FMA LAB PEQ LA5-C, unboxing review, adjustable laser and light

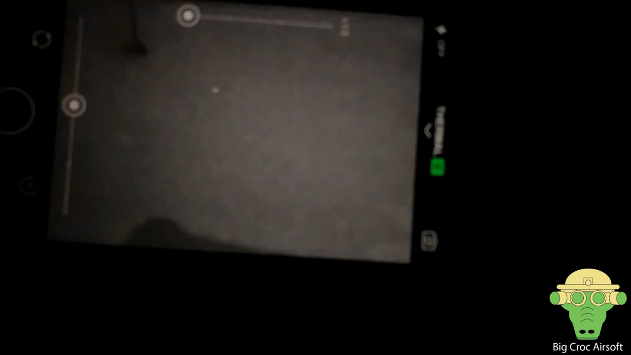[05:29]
can see this flashing dot on the camera but it's not showing on naked eye and then turn to the next settings
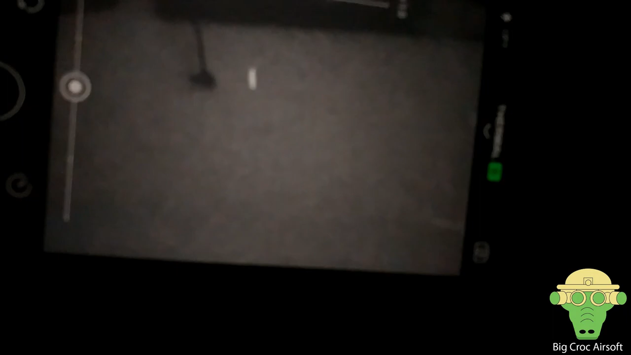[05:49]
and this one is the strobe